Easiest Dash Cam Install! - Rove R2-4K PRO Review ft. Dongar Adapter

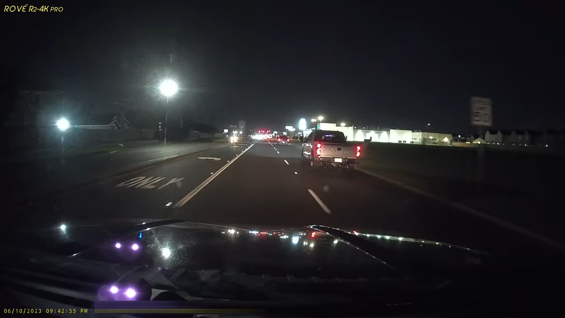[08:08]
This is the video quality of the Rove R2 4K Pro at night. And as you can see, we're going into the intersection right here. And you can see if you'll be able to identify a read license plates like the car in front of me. And this is what it looks like. And we have some ambient lights. Alright, so what do you think? Video quality is decent.
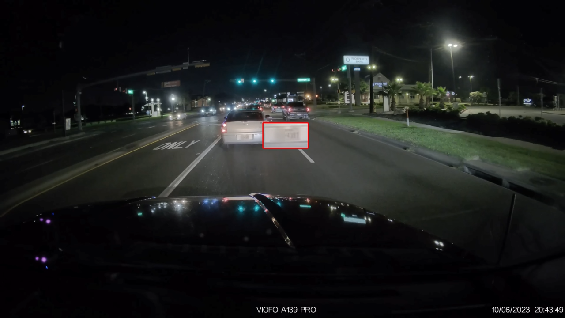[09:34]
But here's the snapshot from the Viofo A139 Pro Starbiz 2 sensor.
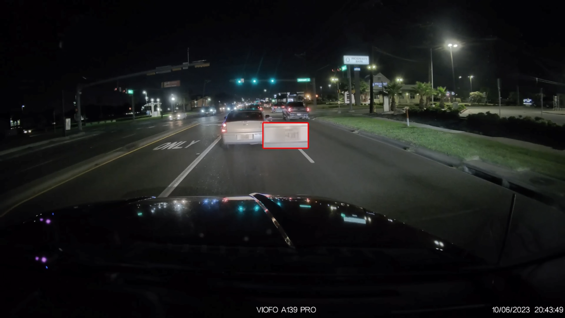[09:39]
And you can read the plates and also the bank sign. For the price point though, for a 4K dash cam, Rove is pretty decent.